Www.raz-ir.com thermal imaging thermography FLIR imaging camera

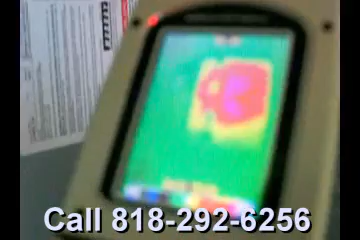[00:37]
Go through a few palettes here, rainbow, ironbow, black and white, all that good stuff. This camera also has a visual image, so you hit one button, it stores the thermal, and your visual at the same time.